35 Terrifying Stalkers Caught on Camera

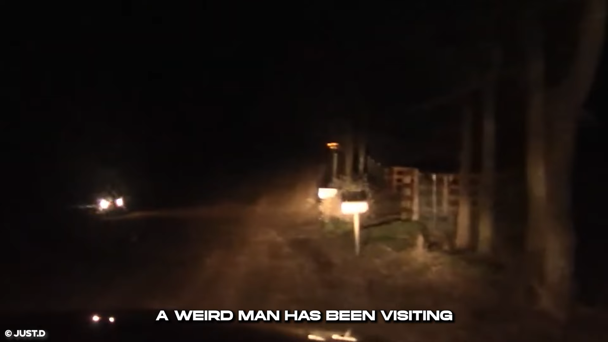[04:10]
A weird man has been visiting the homeowner for a while now, but this night's encounter made him confirm something disturbing.
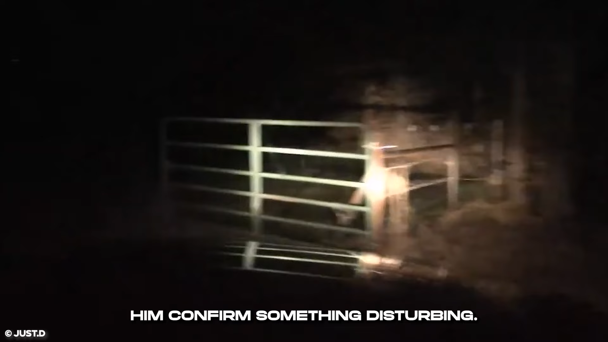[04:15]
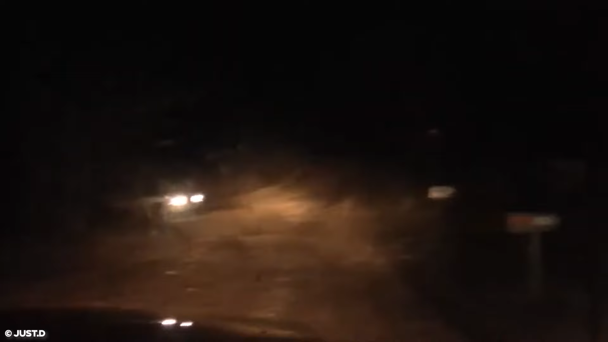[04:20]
This homeowner is returning to his home late at night.
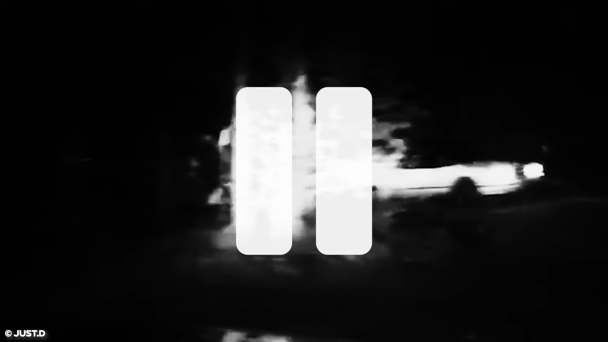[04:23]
Ahead, there's another car with its headlights on as its occupant stalks the homeowner's home and family.
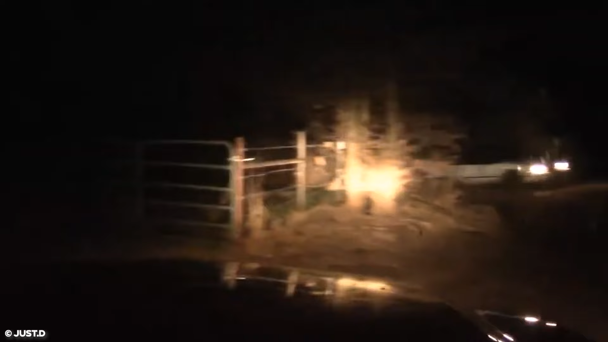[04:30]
The stalker begins to drive away from the home as the homeowner drives through the gates of the house.
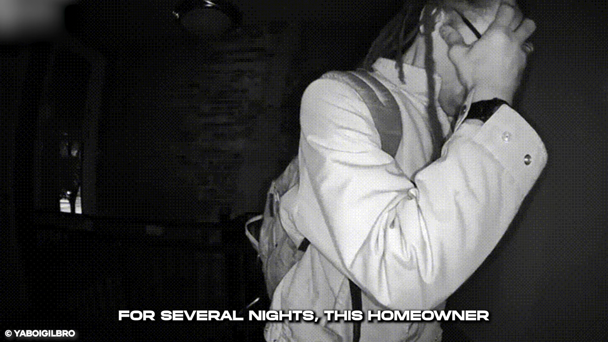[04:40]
For several nights, this homeowner suspected someone was stalking him. When he installs a door cam, he finds out something strange.
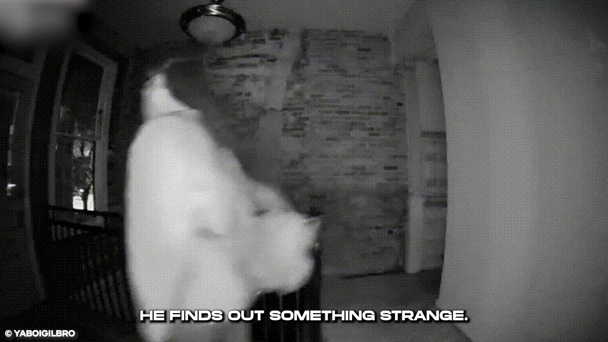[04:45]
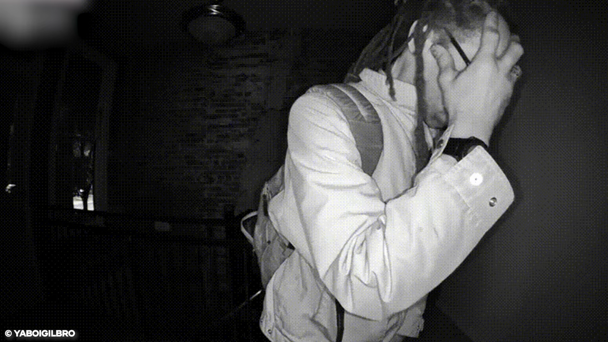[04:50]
This stalker walks up to the front door of the homeowner.
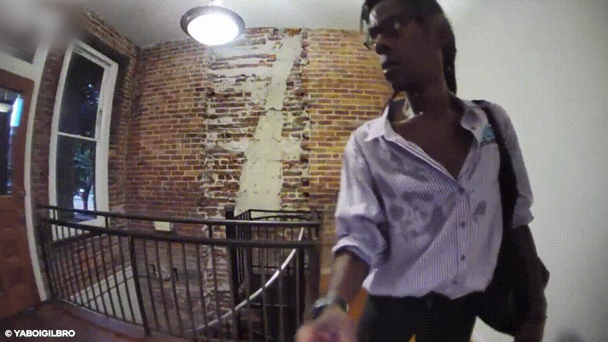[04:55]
The dash cam captures his face. He notices that he's being recorded and hides his face behind his hand but doesn't leave.
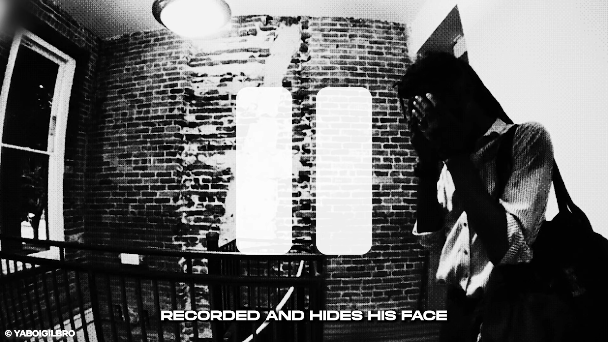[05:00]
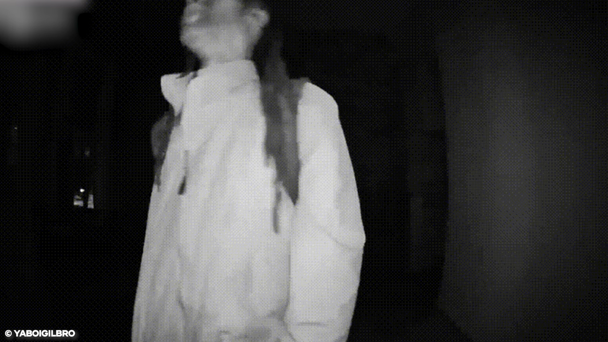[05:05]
The homeowner doesn't answer the door.
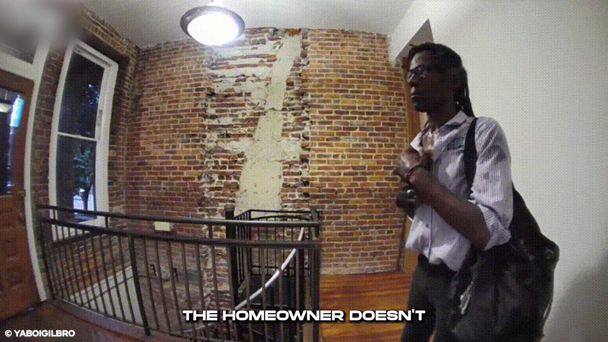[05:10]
He turns around and heads to the exits.
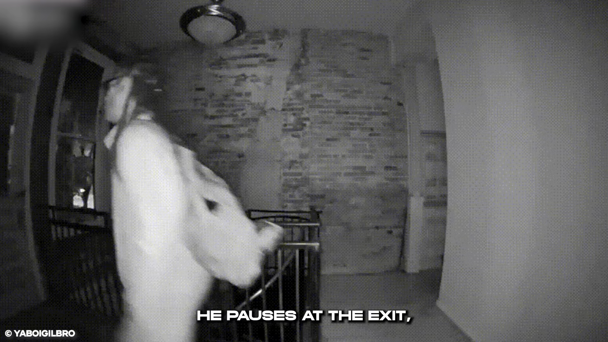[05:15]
He pauses at the exit, looking out the glass before he leaves the building.
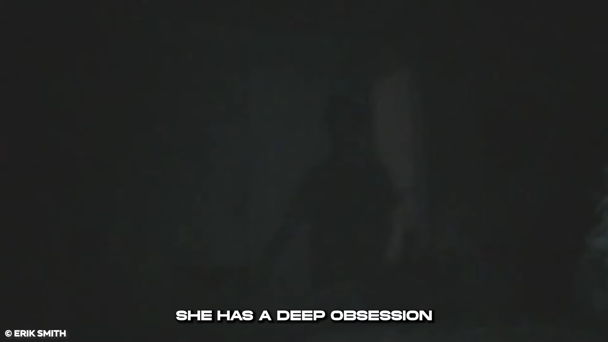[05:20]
She has a deep obsession with a man, and this drives her to do something crazy that is caught on camera.
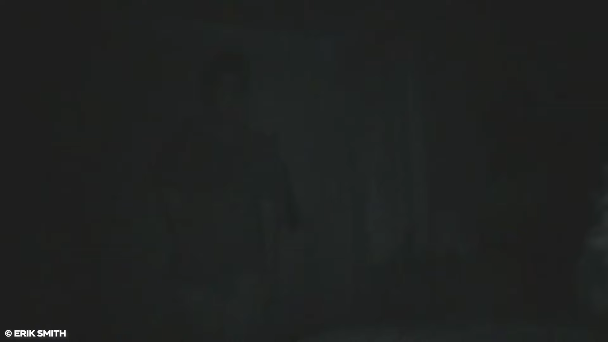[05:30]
The man walks into his room and closes the door shut. He walks to his bed, but he doesn't notice there is a creepy person, a woman by the wall, previously hidden by the door.
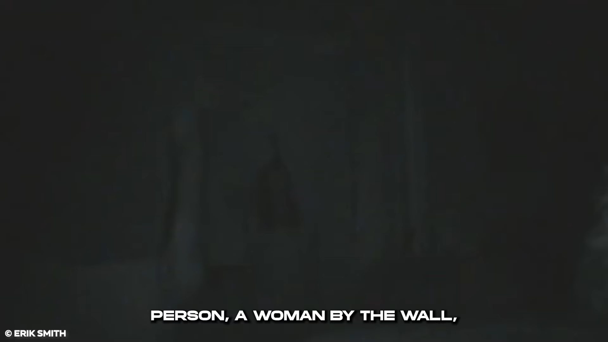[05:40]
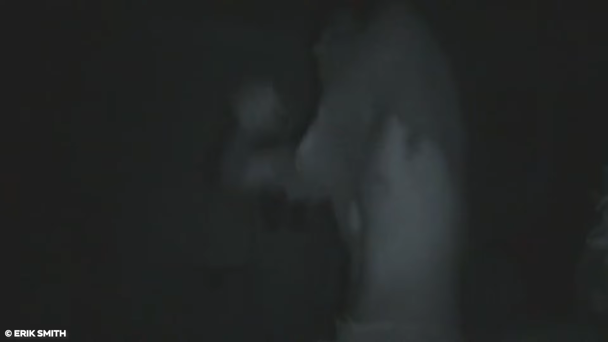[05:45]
He takes his shirt off and lies on the bed to sleep. The woman starts walking creepily towards him. She gets close to the man, careful not to make a sound.
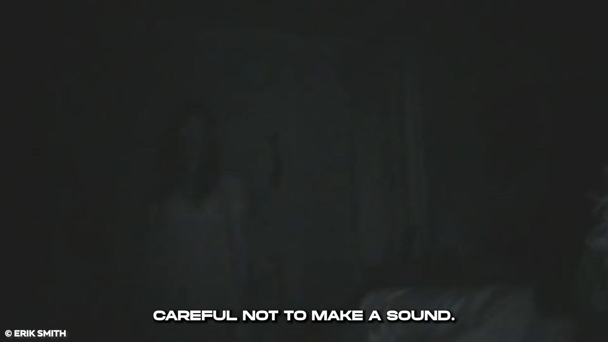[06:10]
The man is now fast asleep. She stretches her hand to touch him.
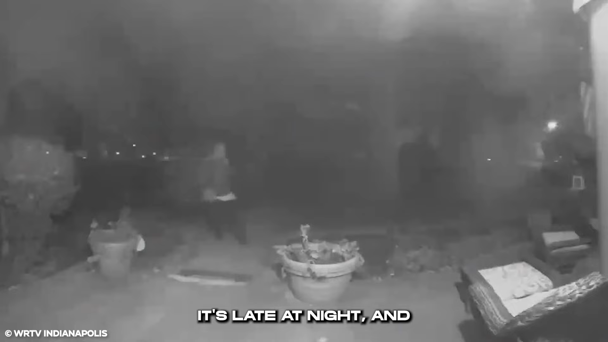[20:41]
It's late at night, and this stalker thinks he can take this chance. He gets to this homeowner's door and tries opening the door. He is masked and has a backpack on. The door doesn't open after inputting a PIN. He looks for another entrance into the home. None of the doors or windows he tries come open. He has to leave in frustration.
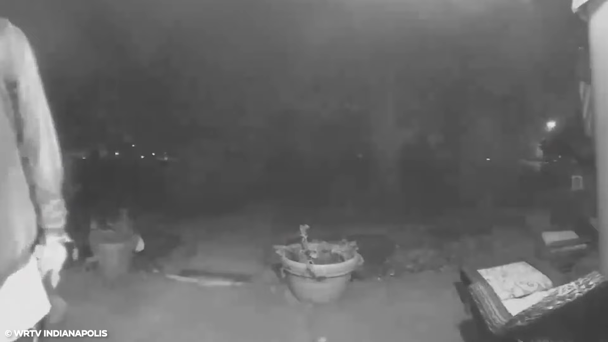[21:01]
The woman never knew she had a stalker. This footage shows the disgusting thing he does on this eventful night.
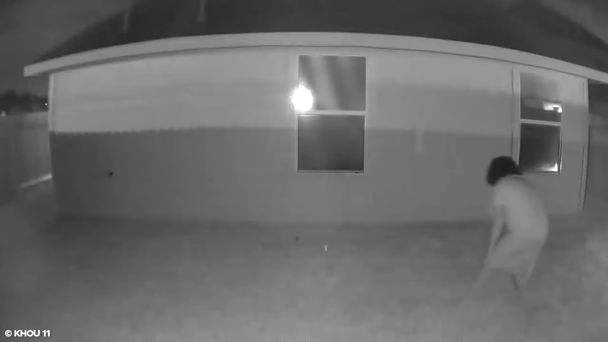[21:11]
The creepy man crouches and approaches the backyard window of this home. The woman being stalked is in the house, and the window is the one to her bedroom. The window is directly above her bed. The man stays by the window, standing straight and watching the woman as she sleeps. He touches himself suggestively as he watches her. The camera is capturing all this without his knowledge.
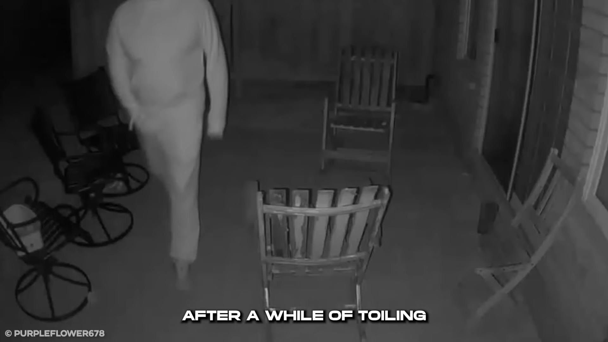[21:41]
After a while of toiling at his job, the stalker does something drastic, leaving the homeowner blind. The man has been on this homeowner's porch for a while now, trying to enter the house either through the window or door. He realizes a camera is recording him and walks off the porch.
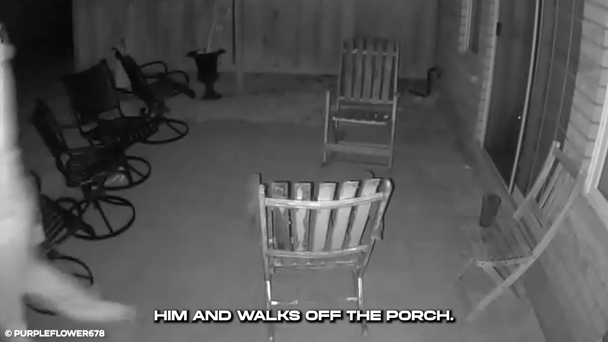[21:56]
The man doesn't leave the premises.
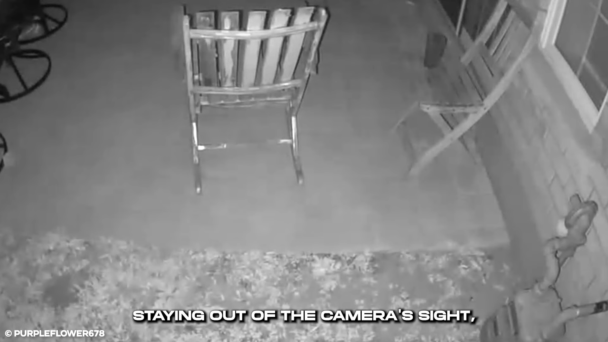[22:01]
Staying out of the camera's sight, he takes the camera off the door. With no eyes on him now, he feels he's free to do what he pleases. Few people are safe from a determined stalker,
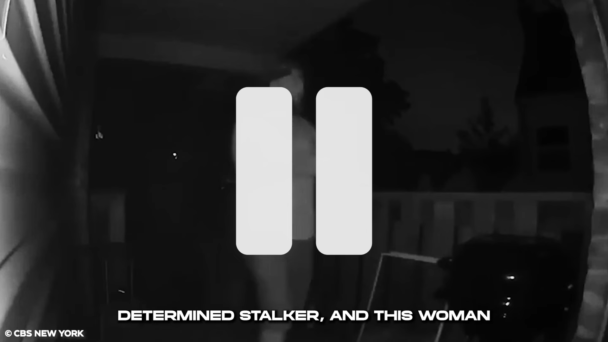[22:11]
and this woman would have never known what the stalker did without this footage.
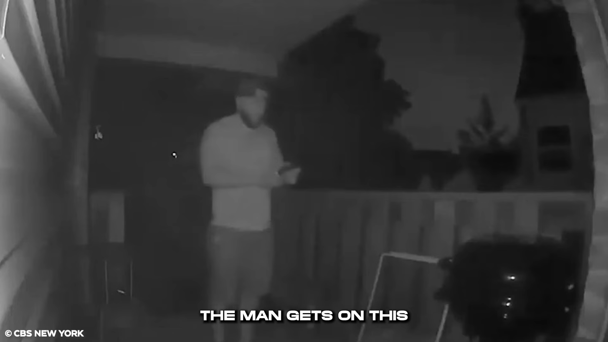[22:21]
The man gets on this homeowner's porch. They are not aware, but the camera is getting footage. The stalker is on his phone, tapping away at it. The phone camera app is open and recording. He raises his phone high and points the camera in the direction of another home. He is trying to record a woman through her bathroom window while she bathes.